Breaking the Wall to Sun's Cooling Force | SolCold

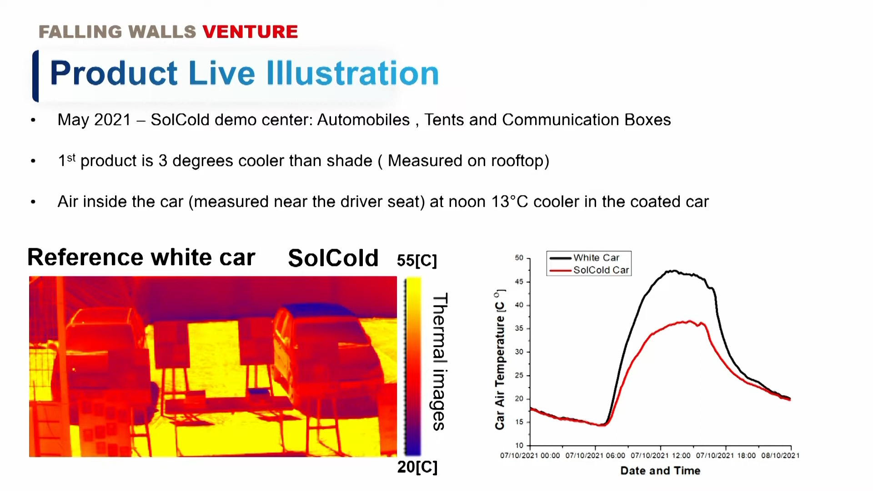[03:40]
We've measured three degrees below shade's temperature. Where do you apply our product?